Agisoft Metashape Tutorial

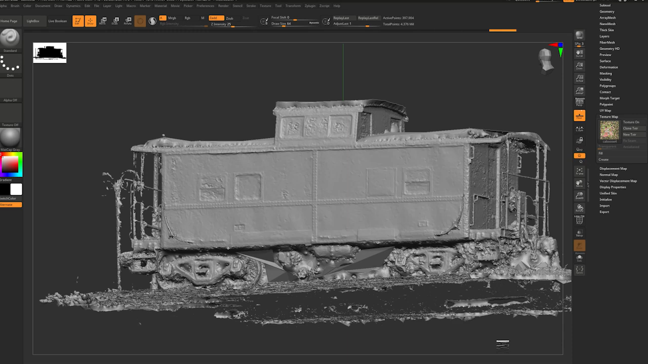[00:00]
In this video, we'll use Agisoft Metashape to make a CAD model of this trained car from a series of photographs. We'll also create a texture map that can be wrapped around the CAD model to give it a realistic appearance.
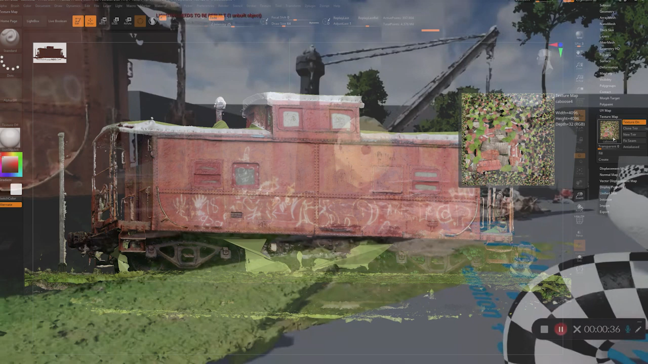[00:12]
We'll begin with a brief overview of photogrammetry, go over the basics of how to shoot the photos, then we'll cover the necessary steps in Agisoft Metashape.
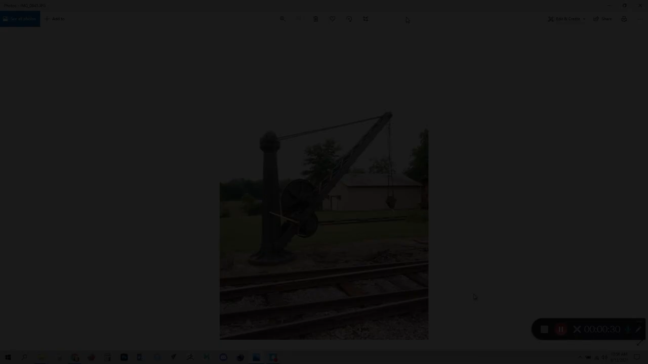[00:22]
Let's get started.
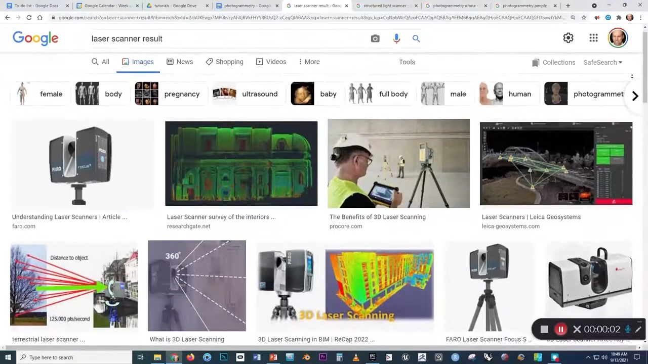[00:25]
Years ago when I was new to working in CAD, I thought you needed to use a laser or structured light scanner to get high fidelity captures of 3D geometry.
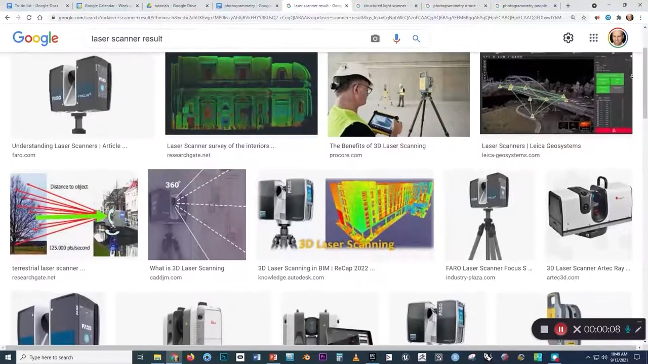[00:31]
Those kinds of scanners are excellent for precisely capturing the finest details,
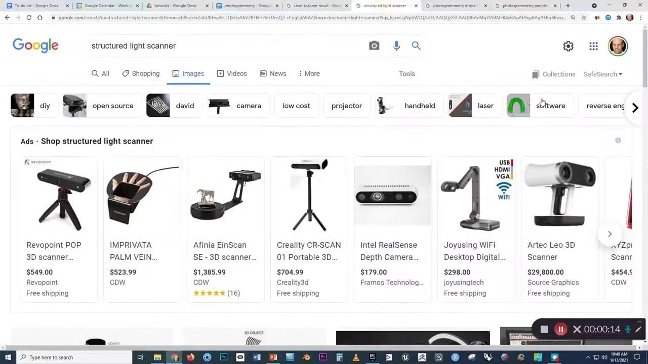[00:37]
but they also cost thousands or tens of thousands of dollars.
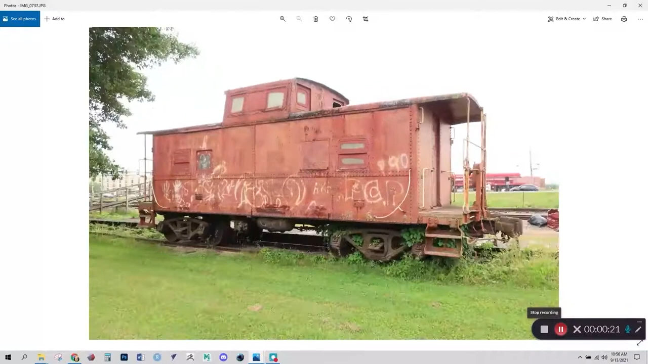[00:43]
Photogrammetry, on the other hand, is the process of creating a 3D asset by photographing a real world object. Photos are taken all the way around an object and then the images are fed
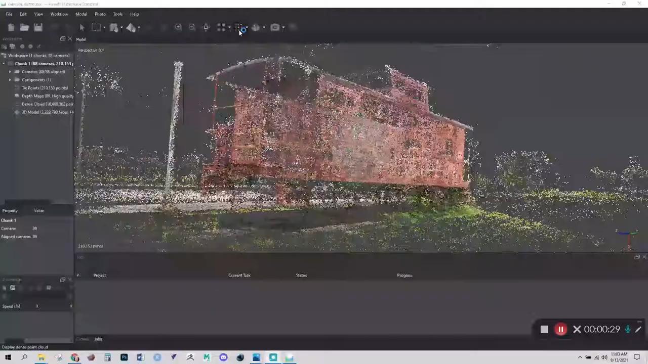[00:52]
into a software that aligns the photos in virtual space to generate the 3D form.
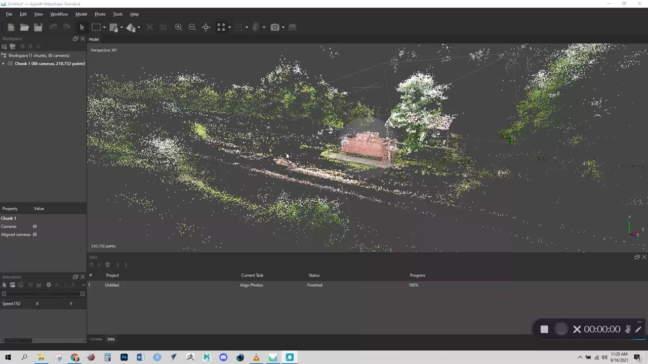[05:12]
Now that the first point cloud has been generated, we can take a look at the result. And you can see the caboose, that train car is here in the center. And Agisoft has picked up a lot of points that are out in space pretty far away, the trees and grass and things like that, that are off in the distance or showing up. I'm navigating around by holding down the left mouse button and dragging. If we want to pan, we can hold the middle mouse button and drag.
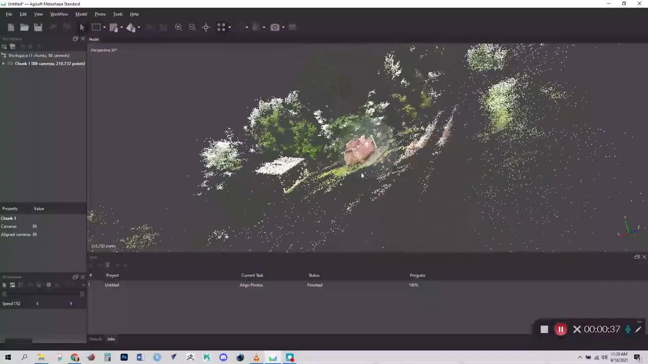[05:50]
If we want to zoom, you just roll the middle mouse button forward to backward. So you can see we have this box that surrounds the train car. Now that box is what's called a region. And the function of the region is,
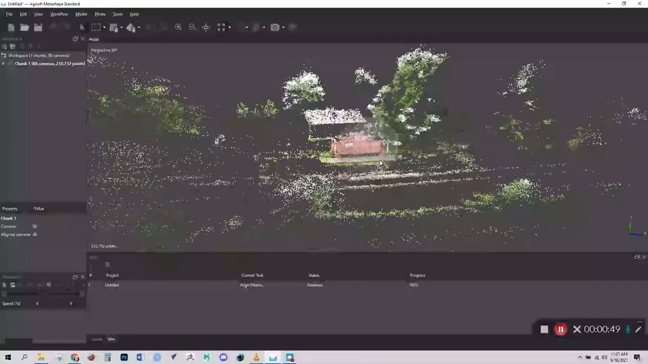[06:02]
now that we've generated the first point cloud, we need to generate a second pass to make the dense point cloud.
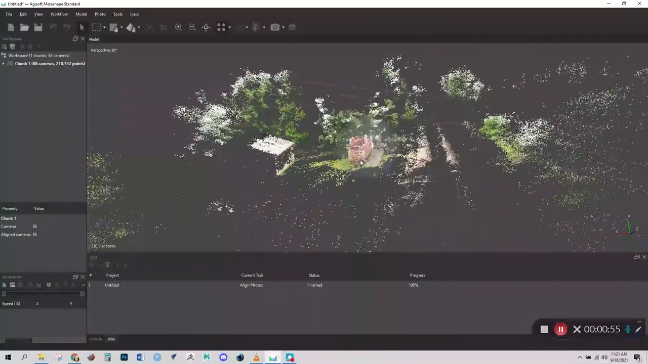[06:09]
But we don't want Agisoft Metashape to have to calculate that dense cloud for everything that's here. Instead, we want to scale down the region to encompass just those objects that are important to us. So we can go up here to this region dropdown. And right now, this is set to move. What we want to do, I think, to get started is to actually just resize the region. So now we can grab these vertices and pull them over.
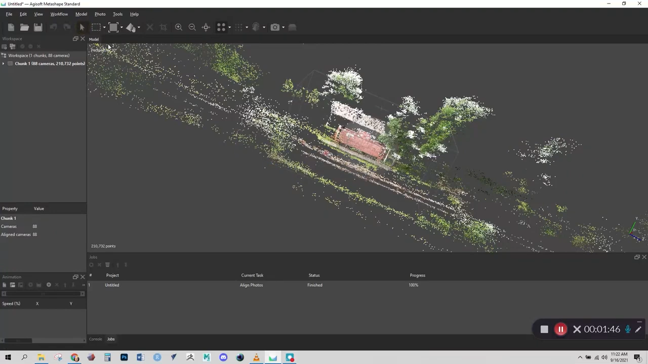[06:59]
some of these options like move, I think it is. So you just might have to click back on this navigation button sometimes to be able to get around. So anyway, let's go back to resize region. And we'll just scoot that over some. And let's look at this from the top view. And now that it's getting to be a bit smaller, it looks like we need to rotate it as well. So I'll click here and go to rotate region. And get that lined up a little bit better.
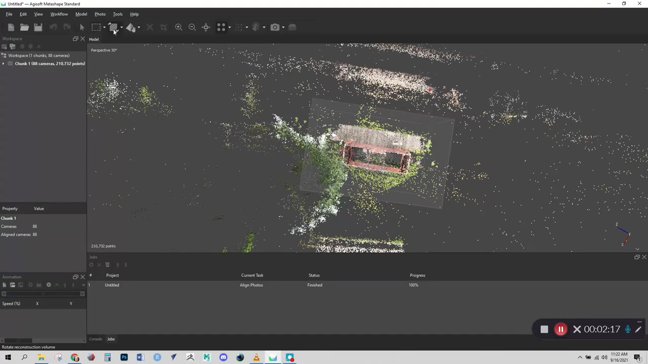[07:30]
And then we can go back to resize. And we'll drag this over. And let's look at it from a lower angle.
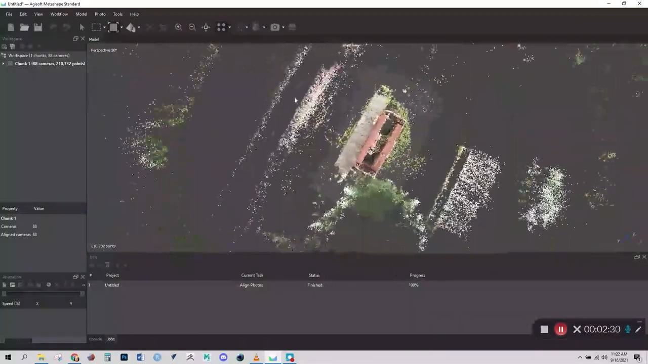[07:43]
I find the navigation to be a little bit weird with this program. Okay, let's go down some.
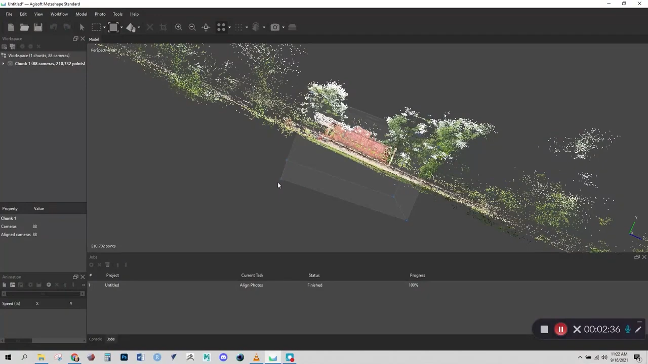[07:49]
And it looks like it needs to get rotated again. Which way is it? Let's see. Let's see. Rotate region.
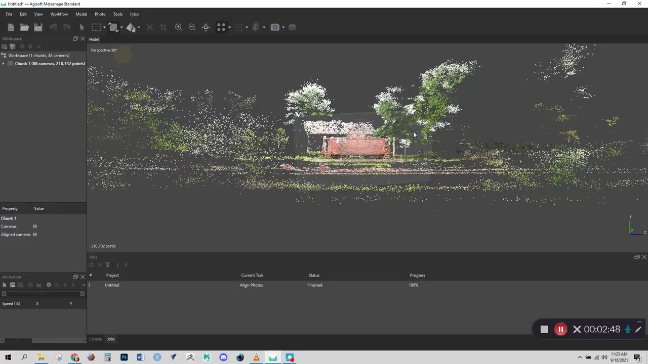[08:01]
Resize.
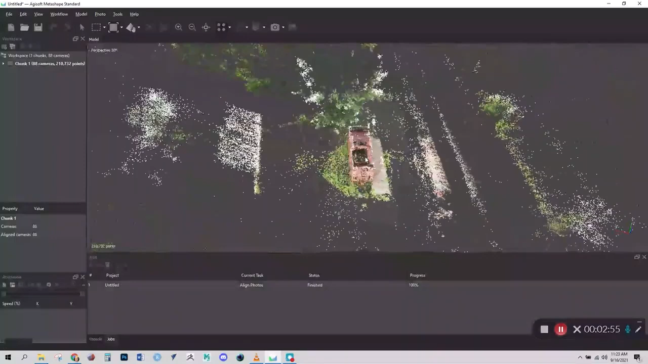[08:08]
Now we'll have to rotate from this vantage point as well. And let's see.
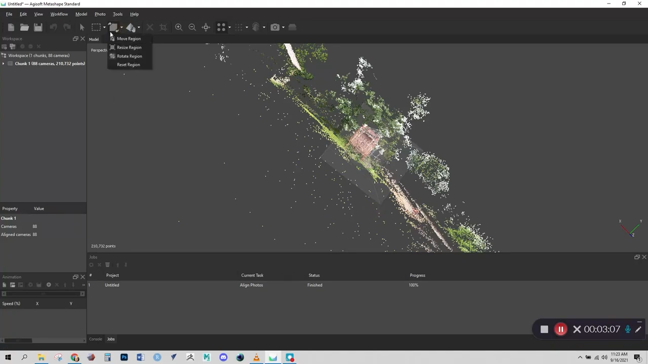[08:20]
Trying to just make sure we're not cropping off anything that's important.